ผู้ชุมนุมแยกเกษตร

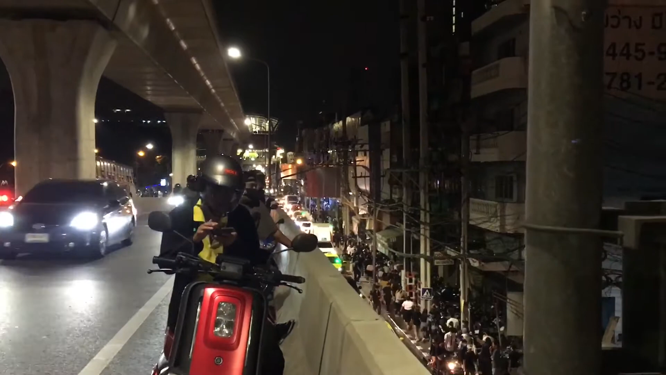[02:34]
ตรงนี้ก็คือสกรแบบแยก  заб 거는 ข้า elderly
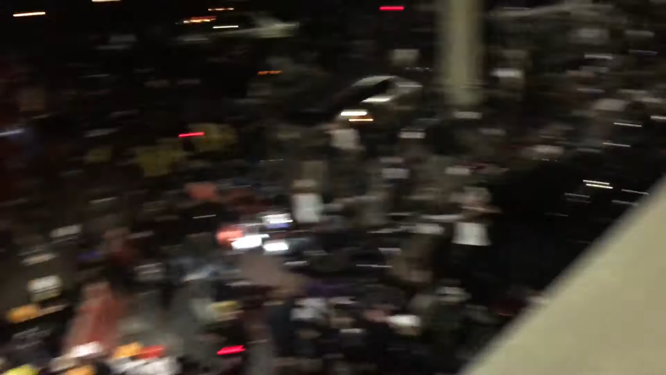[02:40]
ความการรายงานการจรจรนะครับ ได้มาร่วม
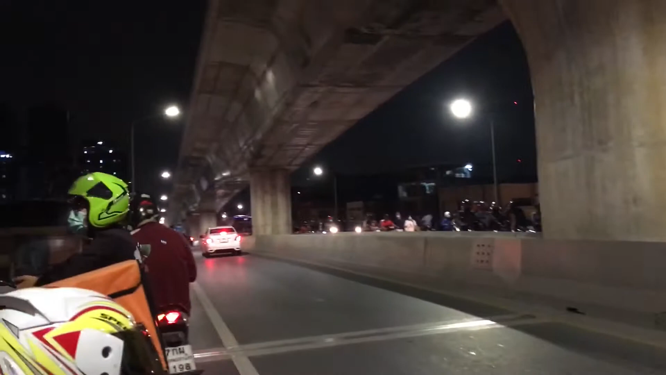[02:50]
ชุมนึงอยู่ว่า เป็นผู้ชุนรุมนะครับรายงานให้พี่น้อง เพื่อดปุ่งได้รับทราบนะครับว่า ควรอีกเรียงนะครับ
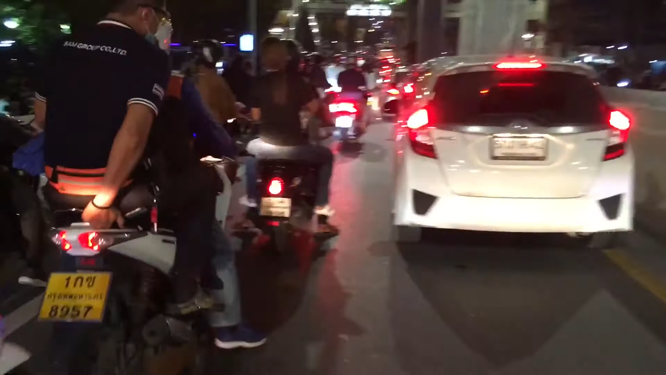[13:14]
ตอนนี้ก็มงหน้าสับพันใหม่ดอดเมืองนะครับตรงนั้นตรงนั้นตรงน